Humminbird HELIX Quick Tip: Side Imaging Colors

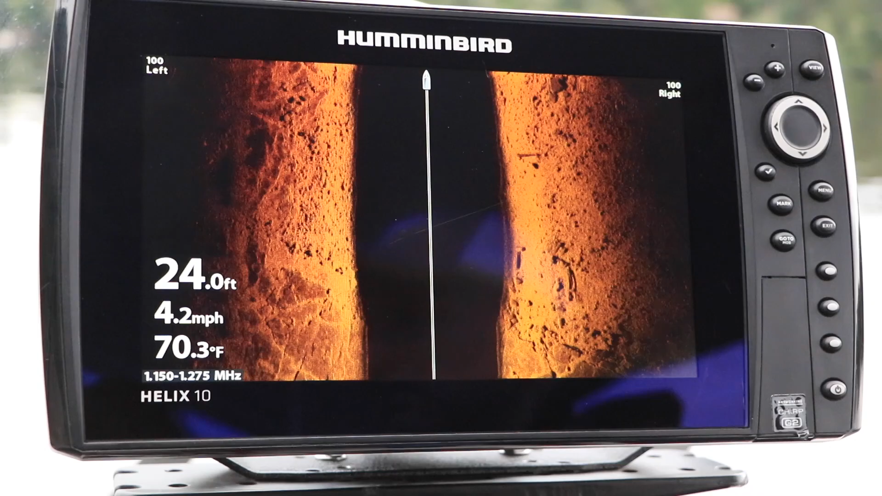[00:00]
On screen: depth 24.0 ft, water 70.3°F, speed 4.2 mph
Here's another tip to help you get started with your Humminbird Helix. Changing your side imaging color palette is an easy way to optimize your side imaging view for different ambient light conditions.
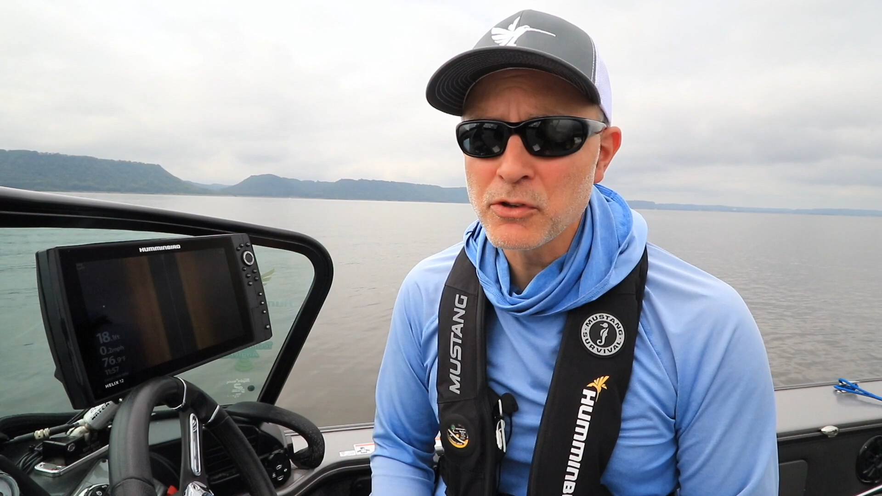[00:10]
Adjusting your side imaging color palette is quick and easy.
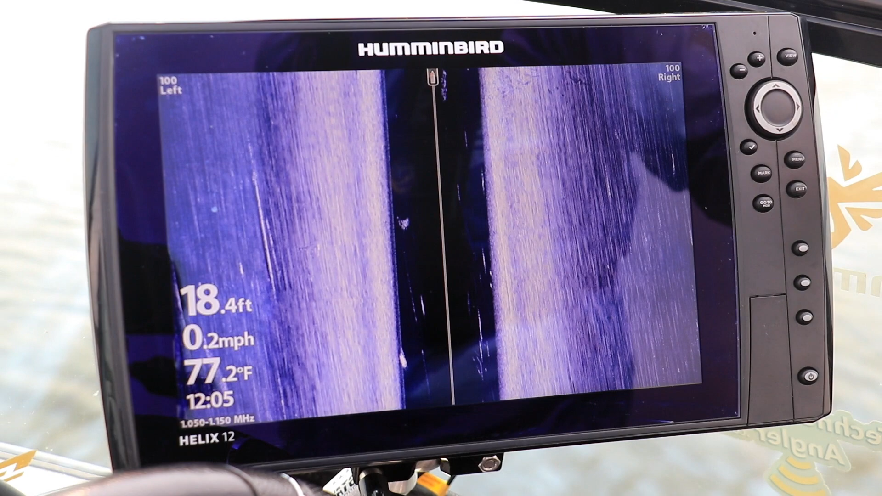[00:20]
On screen: depth 18.4 ft, water 77.2°F, speed 0.2 mph
From the side imaging view, press the menu key once to drop down the side imaging express menu. Then use the up and down arrow keys to select SI colors.
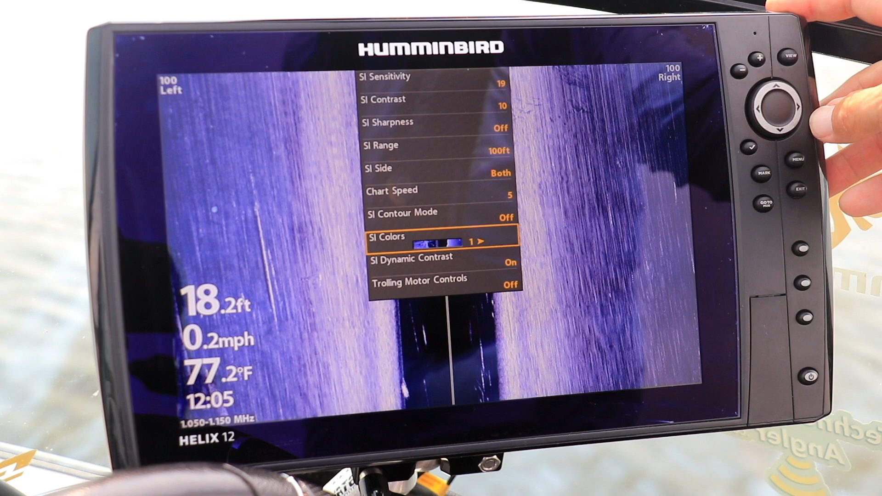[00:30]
On screen: depth 18.2 ft, water 77.2°F, speed 0.2 mph
Now use the left and right arrow keys to scan through the available side imaging color palettes.
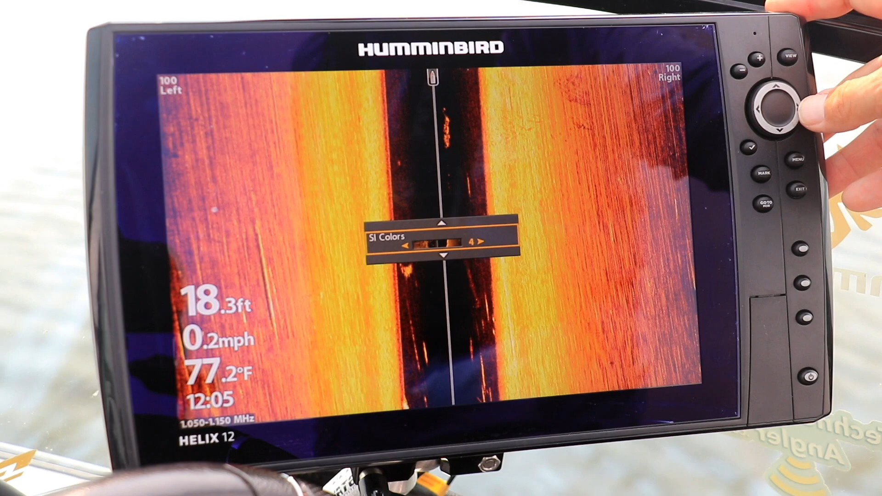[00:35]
On screen: depth 18.3 ft, water 77.2°F, speed 0.2 mph
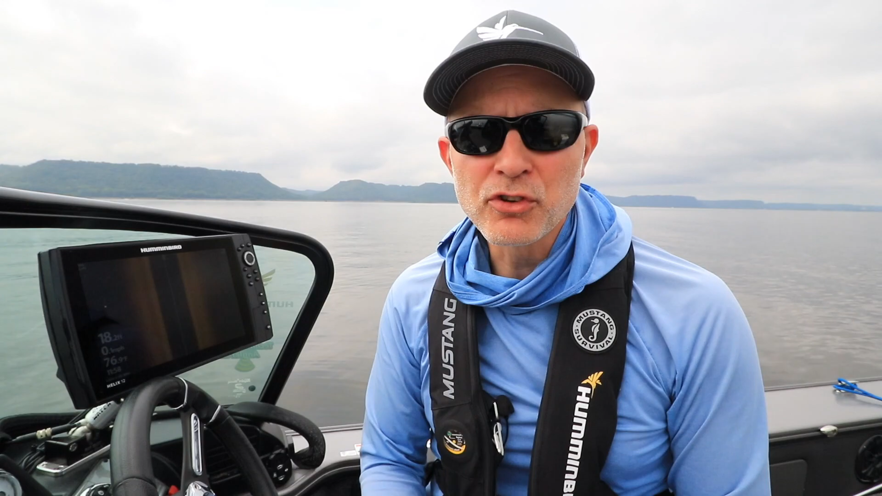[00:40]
Selecting a side imaging color palette is really a matter of personal preference. I use side imaging color number one, the blue color palette, when it's cloudy,
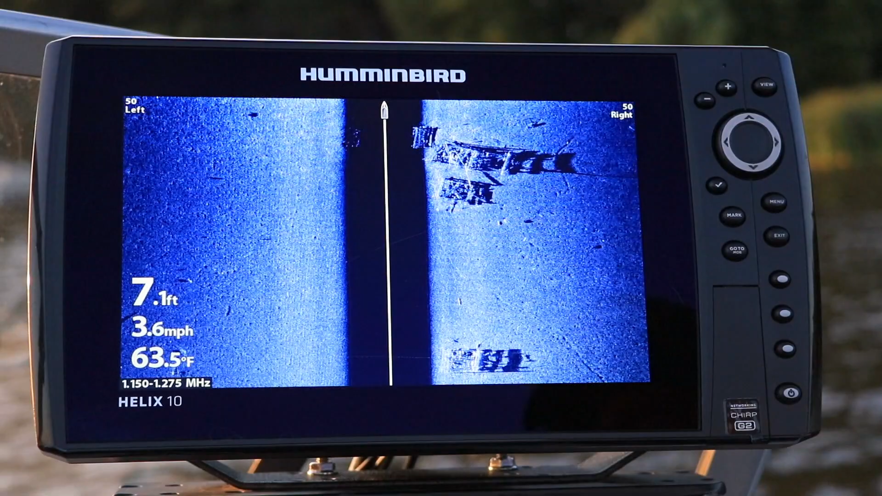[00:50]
On screen: depth 7.1 ft, water 63.5°F, speed 3.6 mph
under low light conditions, or at night.
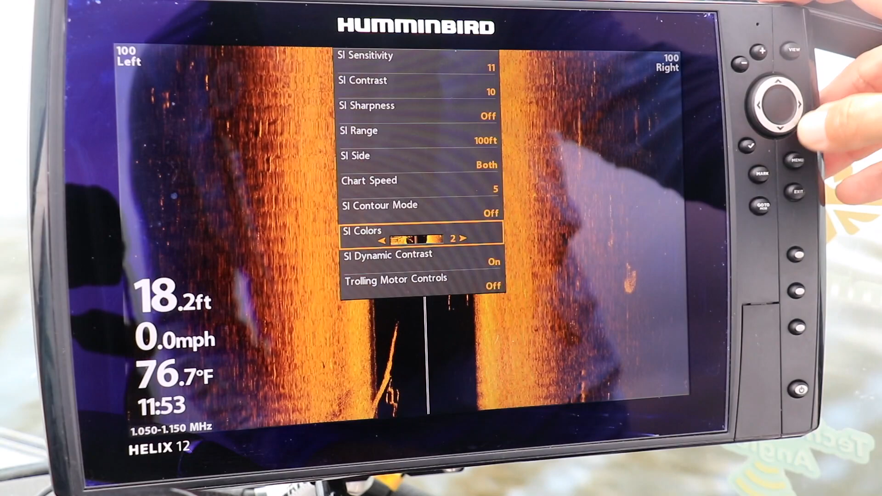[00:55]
On screen: depth 18.2 ft, water 76.7°F, speed 0.0 mph
When it's sunny and bright, I switch to side imaging color number two, the amber color palette.
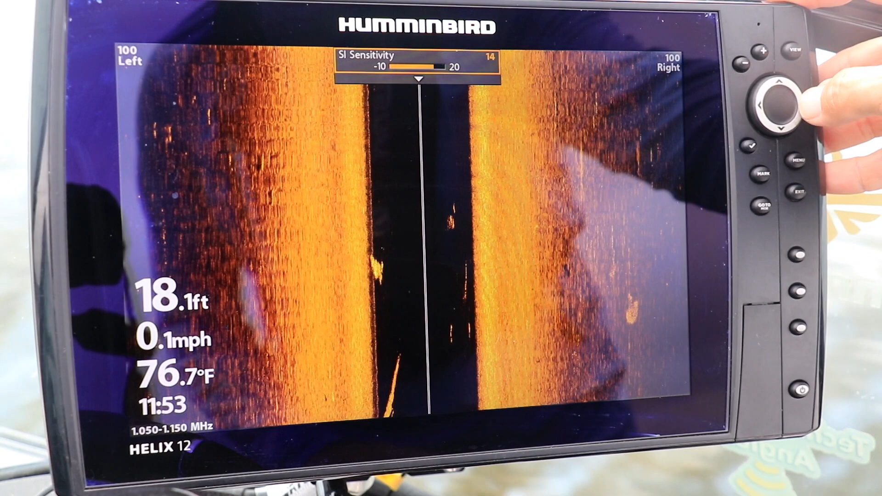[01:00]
On screen: depth 18.1 ft, water 76.7°F, speed 0.1 mph
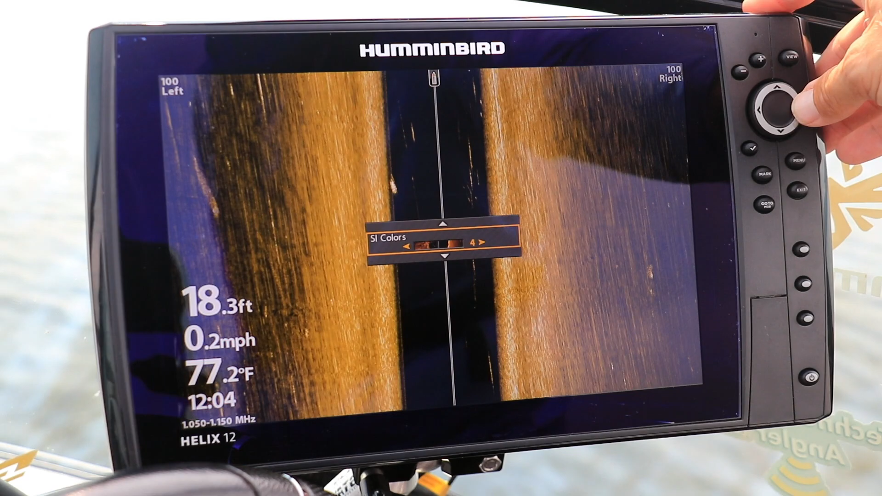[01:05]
On screen: depth 18.3 ft, water 77.2°F, speed 0.2 mph
Explore all of the side imaging color options to find the palette that you like the best.